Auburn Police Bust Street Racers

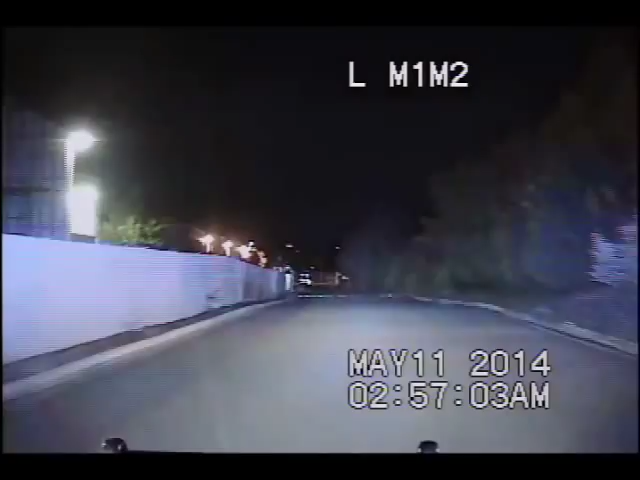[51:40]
I got about 8 of them blocked up on the back side of the warehouse here.